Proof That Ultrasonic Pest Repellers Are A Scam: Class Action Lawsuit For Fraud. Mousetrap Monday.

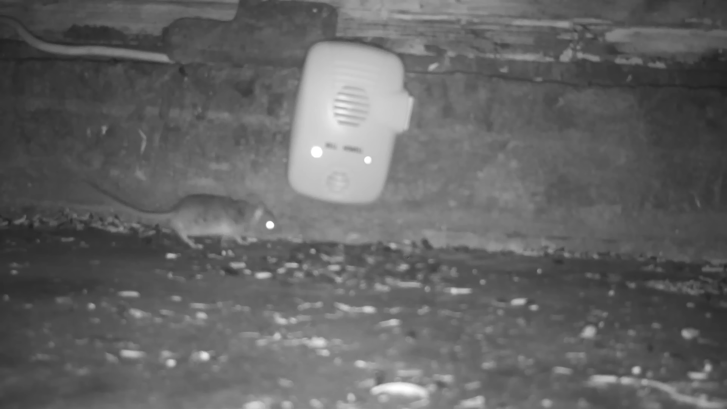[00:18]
I've already posted several videos showing different brands testing them out with motion cameras and what I've seen is mice and rats come right up to them. They don't deter them at all.
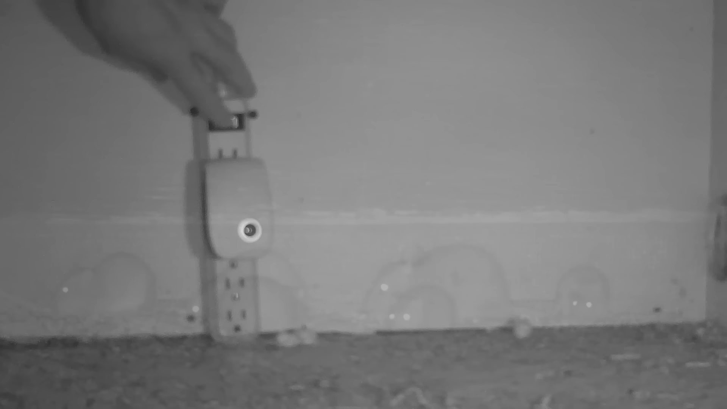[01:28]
First without the product we'll see what's in the area then set this up for 10 days straight and let's see what the mice and rats think of the pest reject.